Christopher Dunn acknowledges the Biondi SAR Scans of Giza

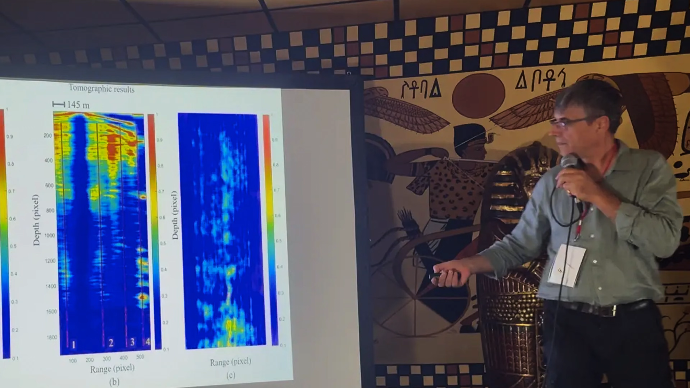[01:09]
Using synthetic aperture radar, SAR tomography, his team has been scanning beneath the Giza Plateau and inside the Great Pyramid with a method that's already been proven on known sites.